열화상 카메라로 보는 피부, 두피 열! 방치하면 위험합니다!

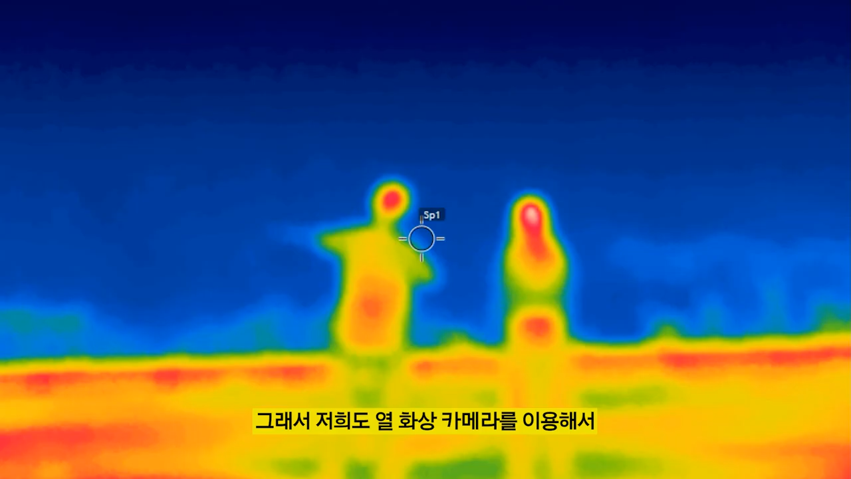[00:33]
그래서 저희도 열 화상 카메라를 이용해서
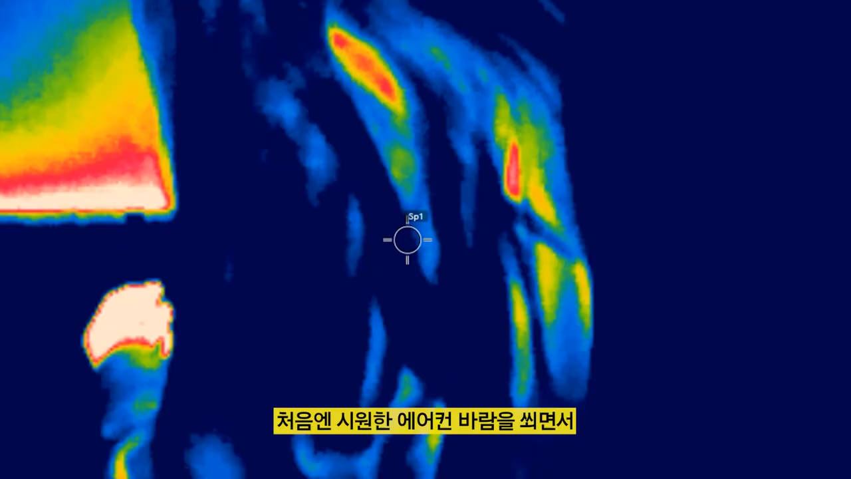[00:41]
처음엔 시원한 에어컨 바람을 쐬면서 마음을 온화하게 만듭니다.
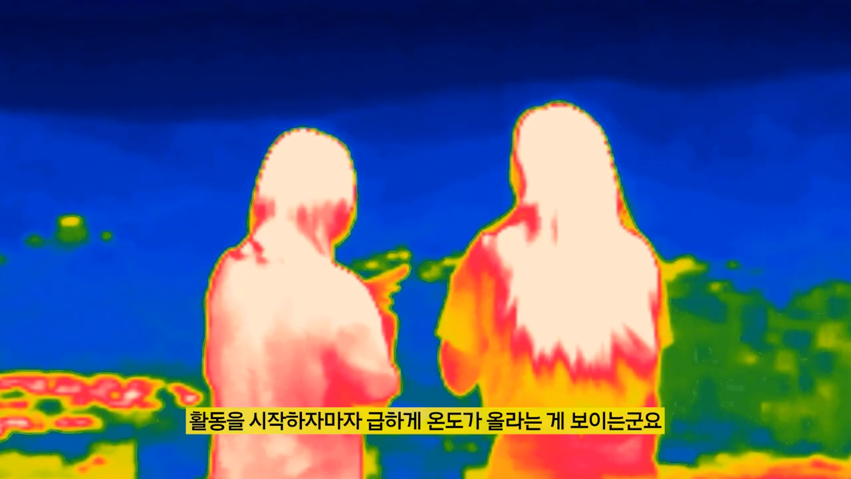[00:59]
활동을 시작하자마자 급하게 온도가 올라가는 게 보이는군요.
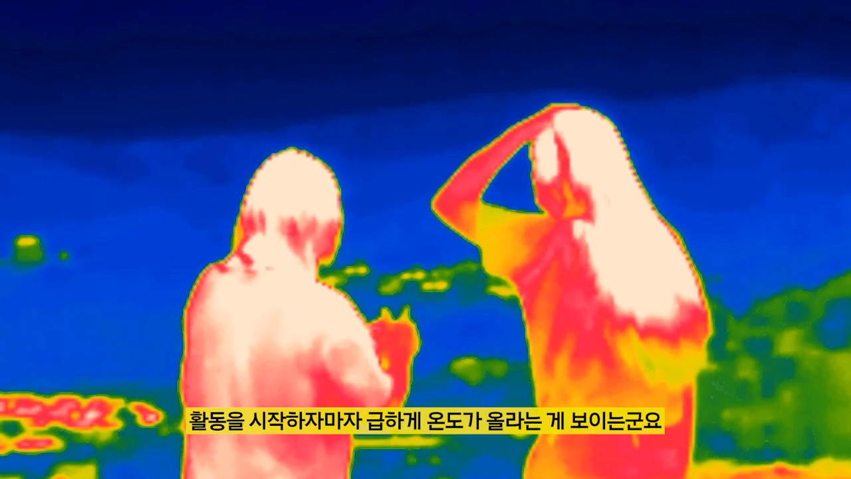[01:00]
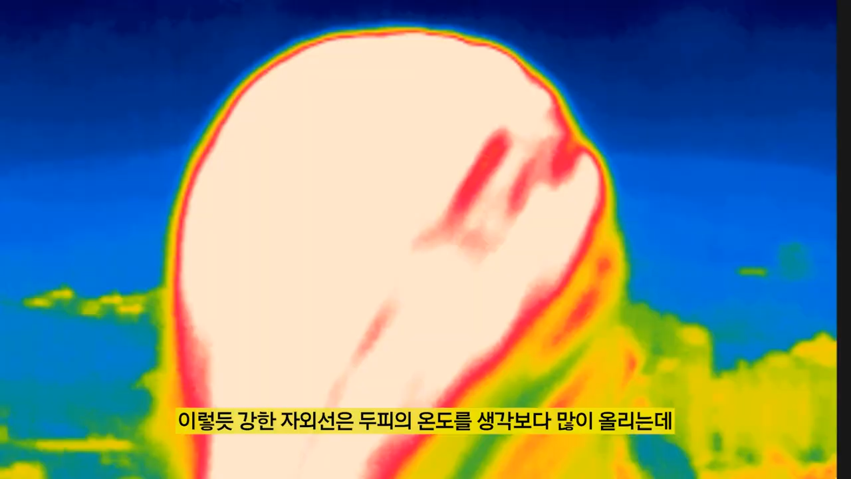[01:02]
이렇듯 강한 자외선은 두피의 온도를 생각보다 많이